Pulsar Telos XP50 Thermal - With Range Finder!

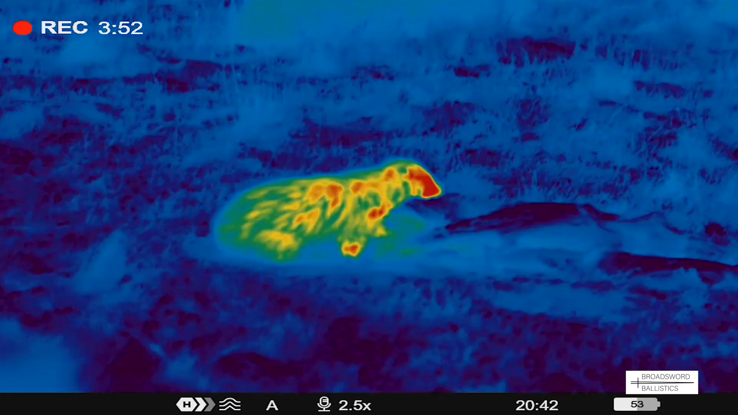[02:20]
making fantastically vivid and good contrast images in all types of weather conditions as well.
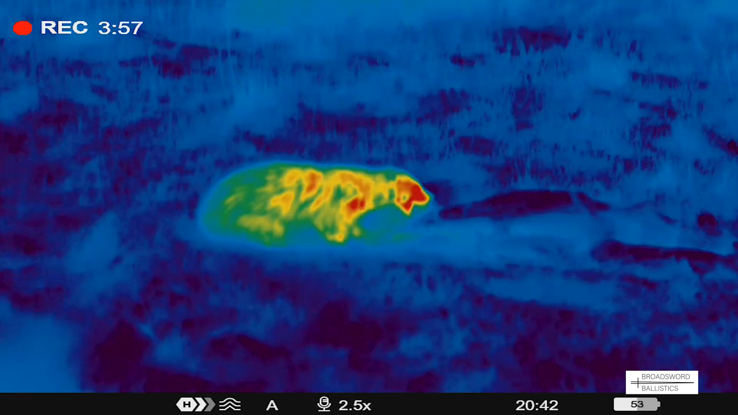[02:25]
And that has a milli-kelvin rating of less than 18, which is absolutely fantastic.
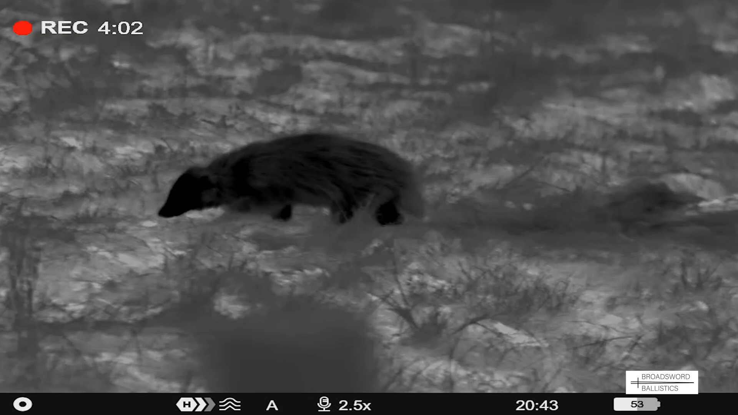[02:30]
And this is directly translated to your eye here with the AMOLED display, and that's full HD at 1024 x 768 pixels.
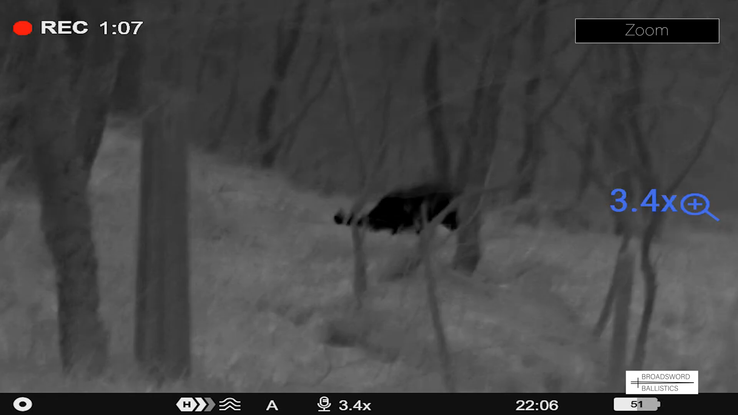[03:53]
It's 2.5 to 10, and as you can see here, there's a nice row doe in the wood, and you're able to actually zoom in just enough to get a bit of detail to see, well, it's not a buck, it's definitely a doe.
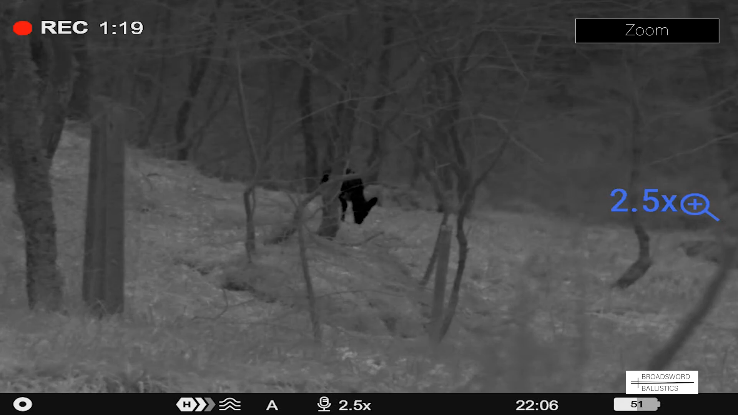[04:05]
And you just see the clarity there in that blackout sequence. And here we're on a parcel of hinds.
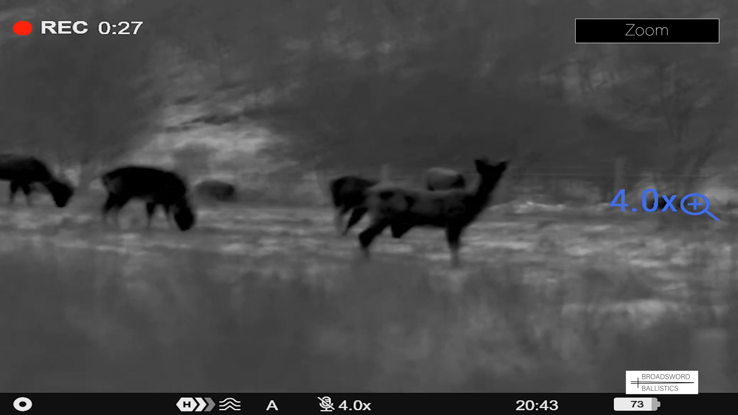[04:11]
Again, I'm using the zoom to zoom in on the blackout just to see if there's any small stags in amongst the hinds, and so the clarity is excellent.
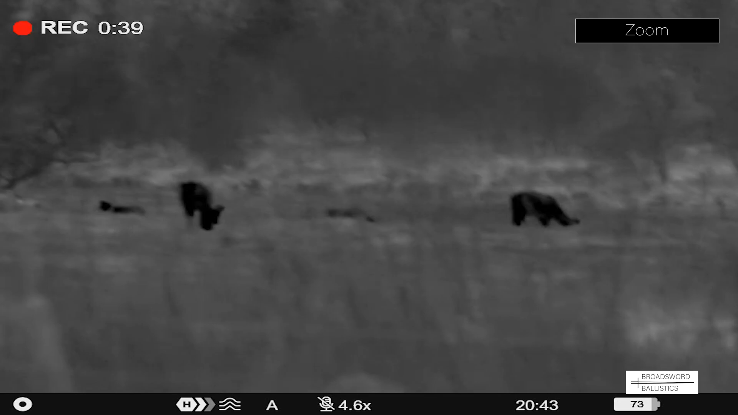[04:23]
Now we're out looking over a field at 250, 275 yards away.
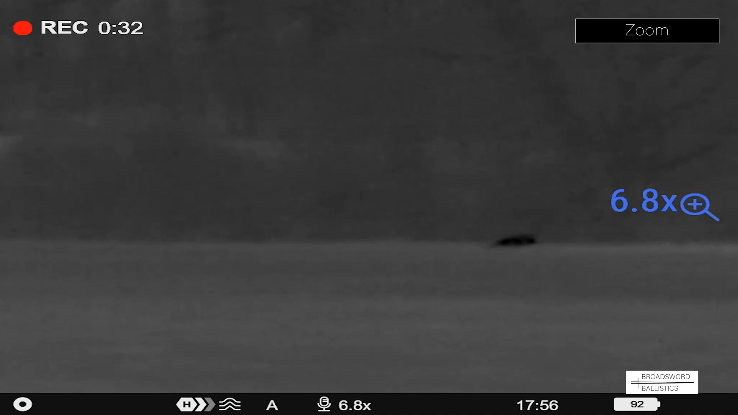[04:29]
I'm not sure it's a fox or an elicit head. Now I can see it's clearly a Chinese water deer, which is very, very good on that zoom feature.
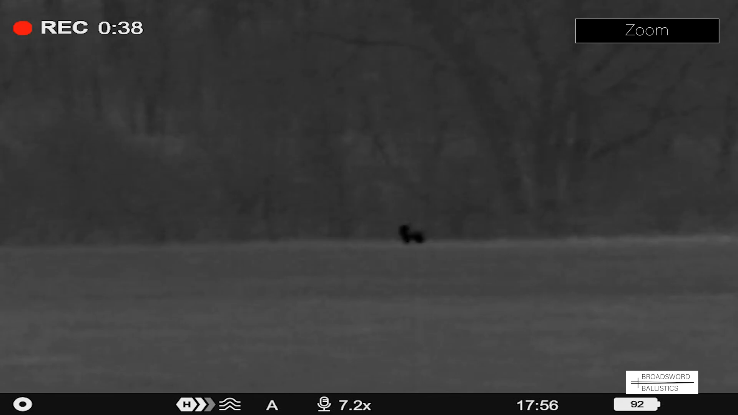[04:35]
And then we shot a red hind, butchered it, left the carcass out, and what happened?
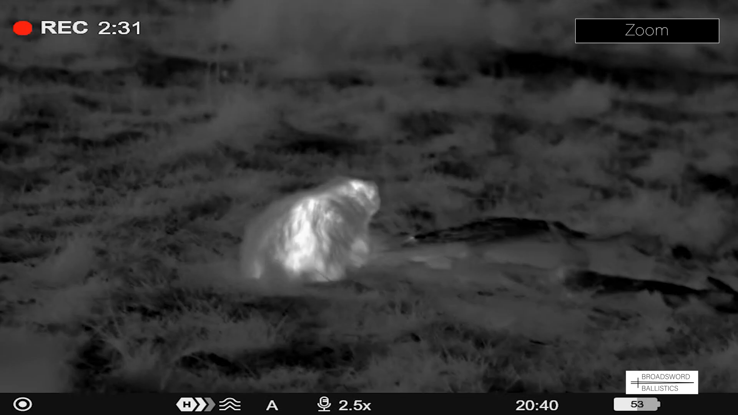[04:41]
A badger came to eat it. Unbelievable. Zoomed in again, and we're on white hot. And it's a bit shaky there on a fence post, but fantastic clarity, I think you'll agree.
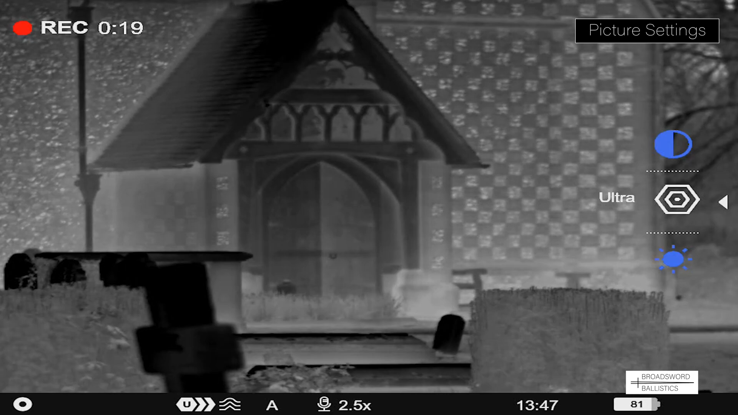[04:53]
With a single press of the menu button and the arrow key, you can change with the application here from ultra high and then to normal. And then also, you can also change from the brightness,
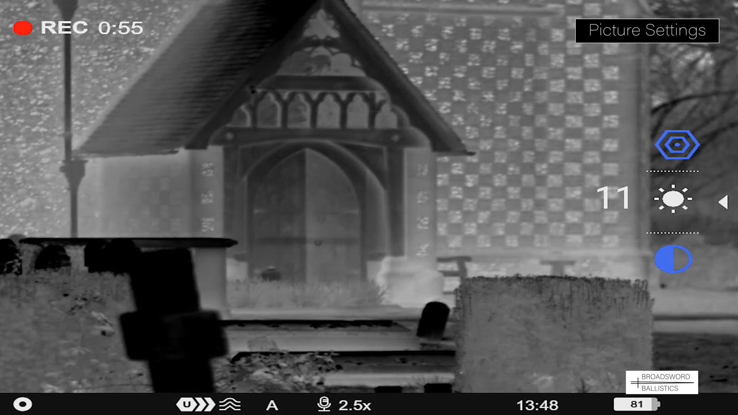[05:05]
the same features as well as you can with the contrast and making, you know, a really good overall image.
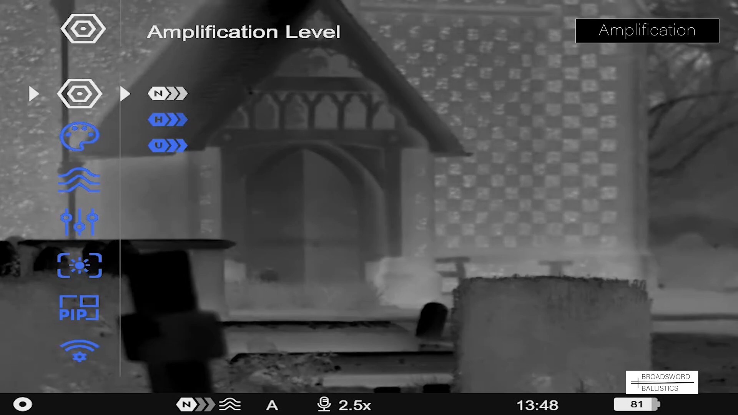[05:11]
Holding the main menu button down actually gets you into or access to the main menu.
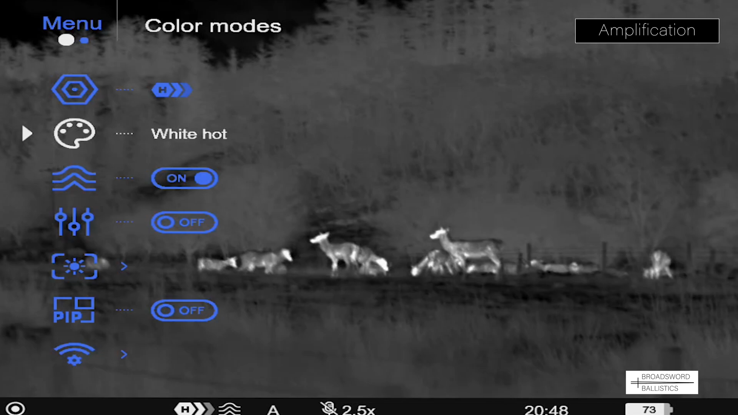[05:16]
And we have the application levels here again, which you can change, and then you can go into the color mode.
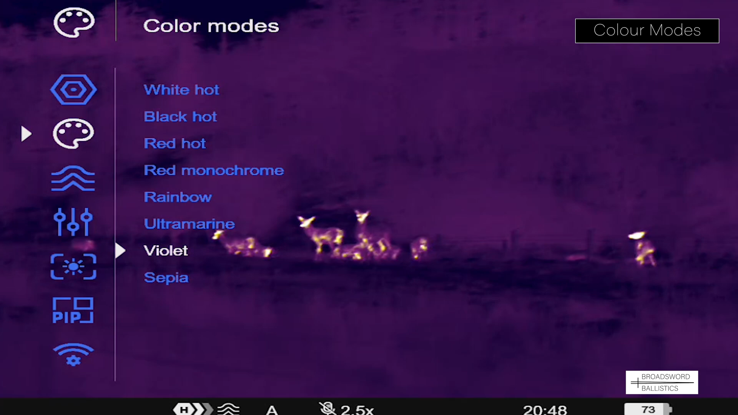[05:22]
Yeah, the Telos has eight different color modes, and here you can actually flip between them very, very easily using the arrow keys.
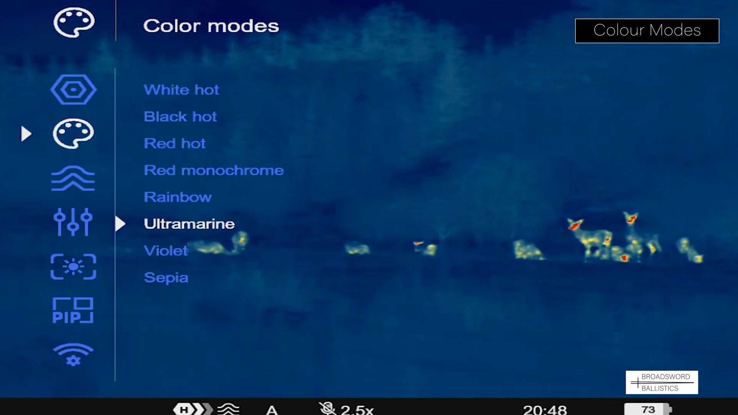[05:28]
And it just gives that little degree of separation between the different heat temperatures, between the background and the object you're actually looking at.
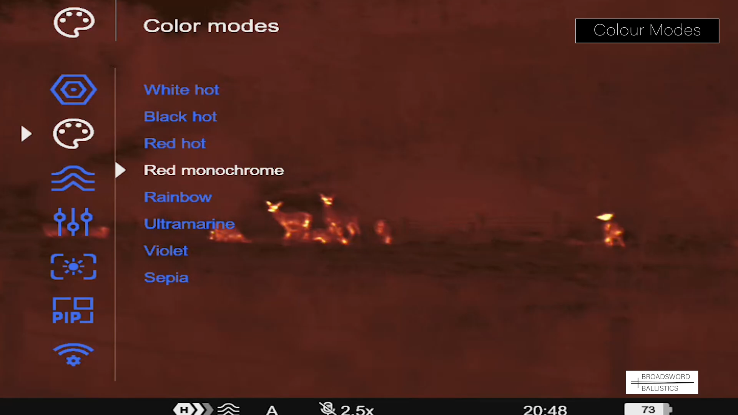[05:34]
And it just changes the clarity, depending on what you actually want to define, to be honest with you.
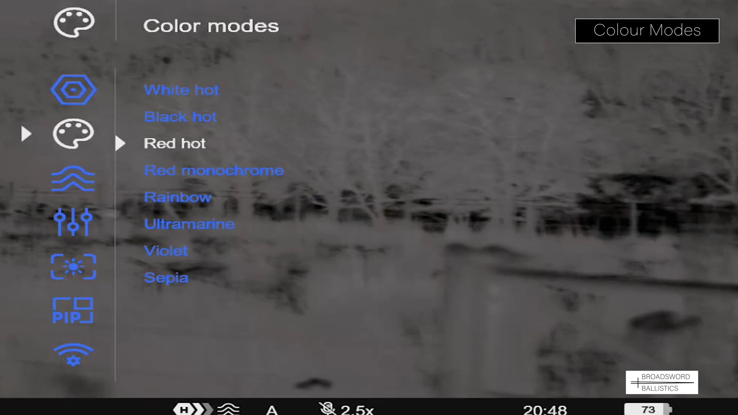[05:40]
I mean, we tend to use black hot quite a lot because it gives more detail,
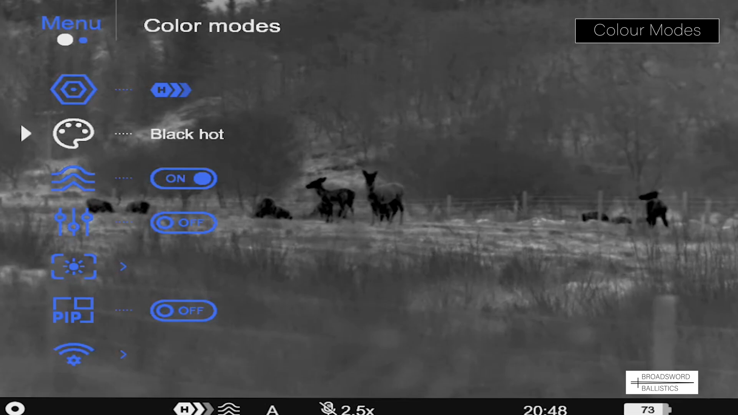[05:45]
I tend to find, and white hot is very,
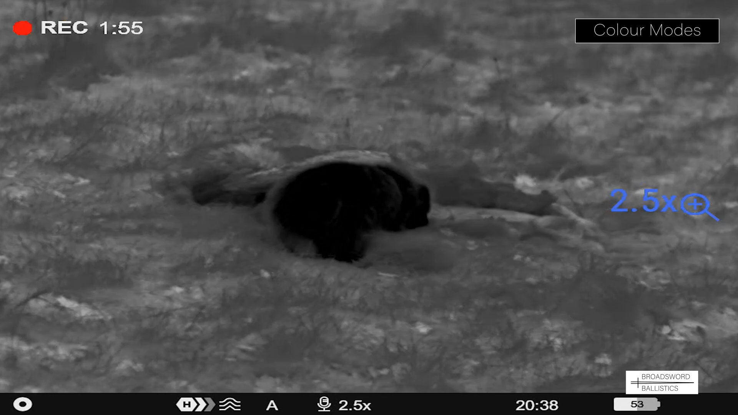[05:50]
very good for actually picking up an image or an animal against the background initially. And here you can see this badger feeding on the carcass or one of the red hines we'd actually shot earlier.
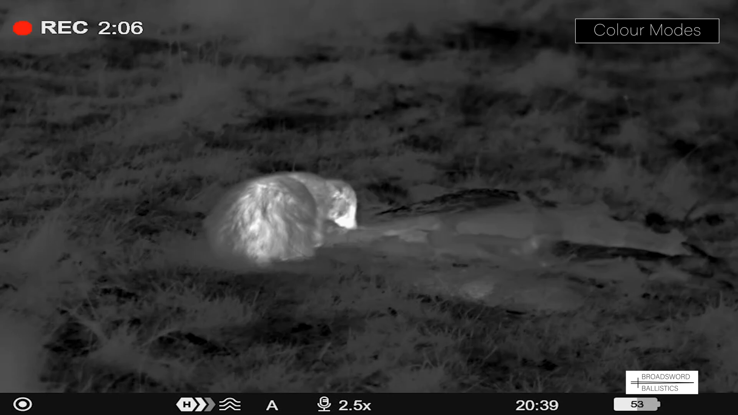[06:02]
And just look how hot the head is of this, and this will really show up at great distance. And there you have the rainbow effect showing the overall
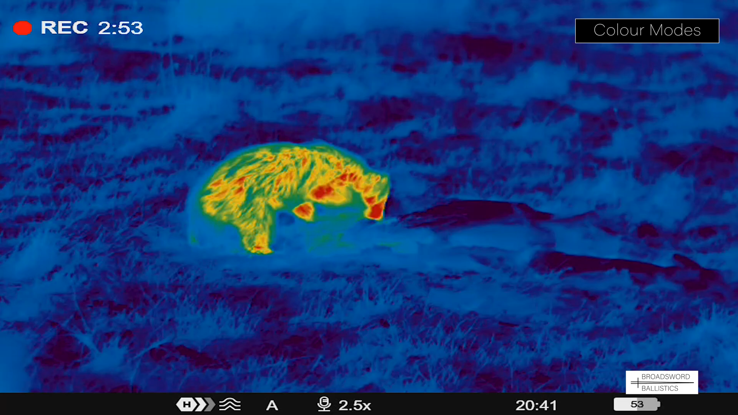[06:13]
differentiation of heat on the body of the badger. You can see actually how well insulated it is actually
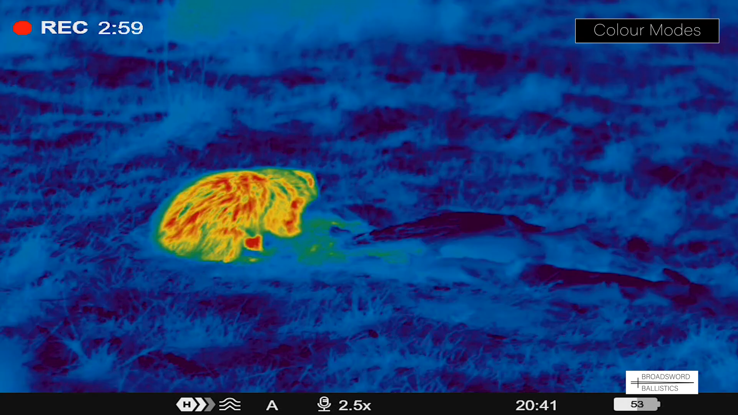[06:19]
at different angles as it penetrates through to the fur.
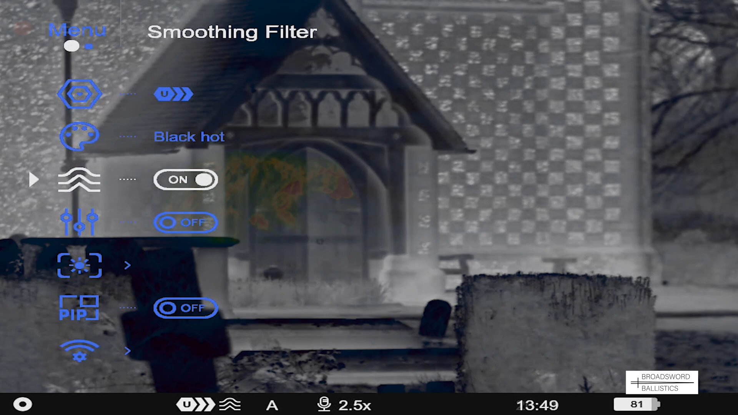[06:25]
The smoothing filter option is quite a nice feature to have, and we tend to have that on all the time.
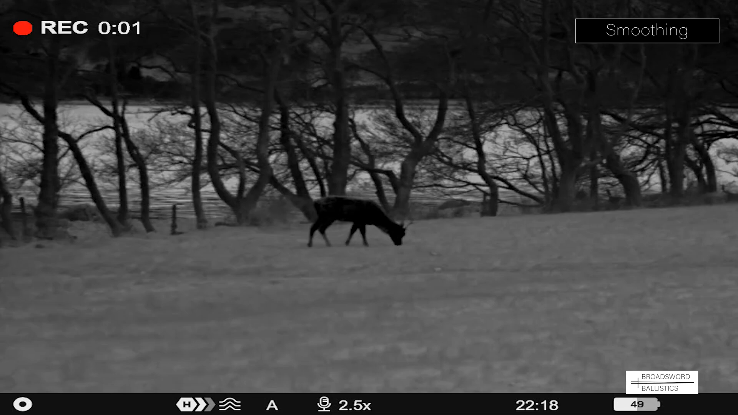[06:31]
And what it does, it helps smooth the image as the amplification level increases. So basically, that reduces the digital distortion of your image. And we tend to use it because it's great on a thermal imaging device. If you're looking at an object here, like we said a deer, the antlers are not hot at all.
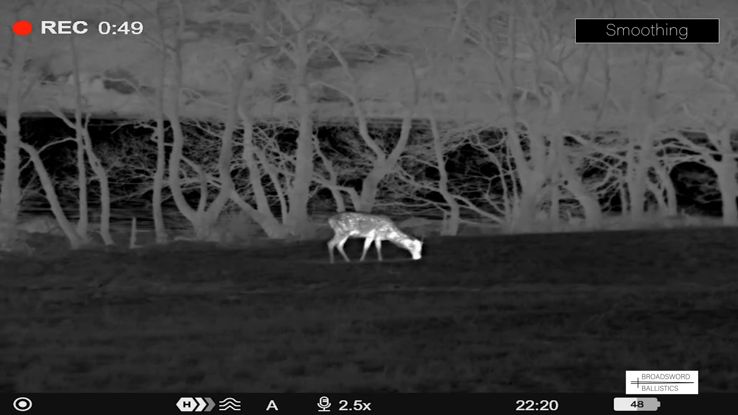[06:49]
They don't give a thermal signature. But when you put that smoothing filter on, you can clearly see between the hot beast and the head of the animal here. This actually has got antlers, so that is a stag. On other thermal devices I've used, it's very difficult to see. So hats off to tell us on this. It's very, very good. The picture-in-picture mode is really handy because what it does, it gives you an additional screen just above the wide angle or your main screen.
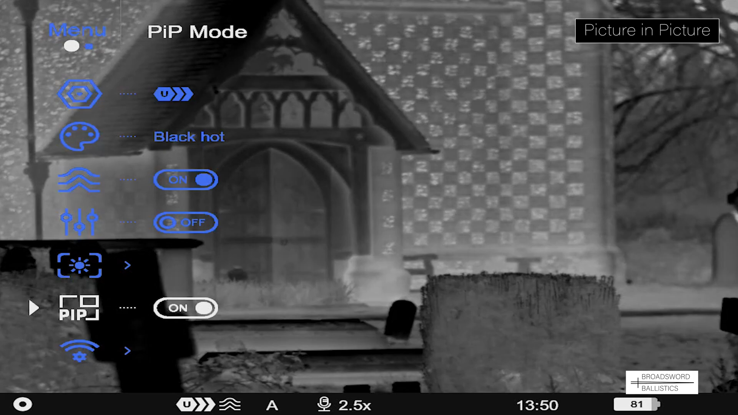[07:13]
And it's a five power or magnification on the original image.
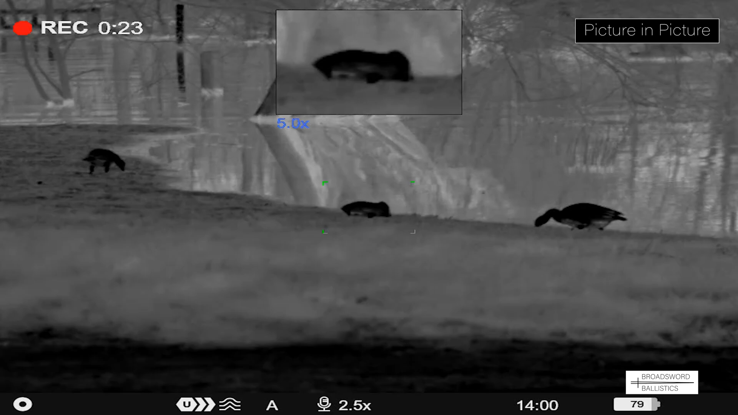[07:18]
And it just gives that finer detail, but it still gives you your wide angle image as well. Really nice and handy to have.
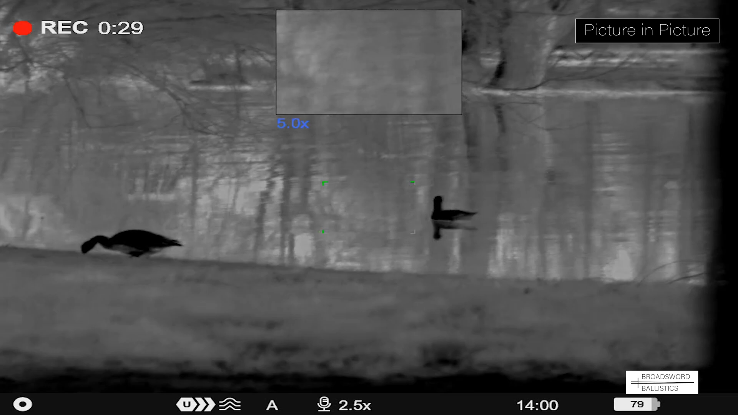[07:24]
Being the LRF model, you obviously have a laser range finding,
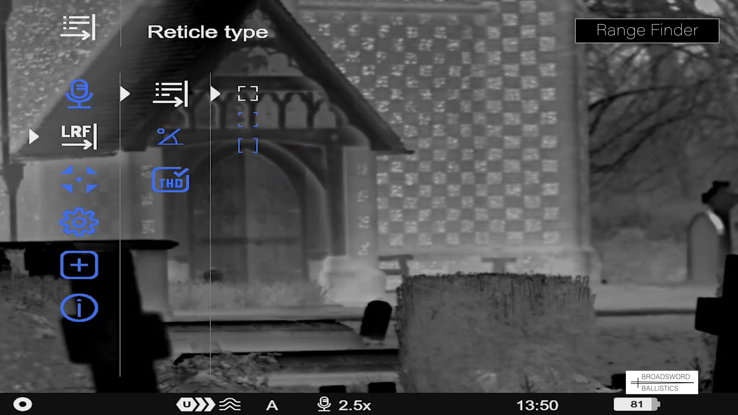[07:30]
of which you can change the reticle types here, depending on your preference. But what I like is the TPA, which is the target position angle, which gives you a true angle to the image,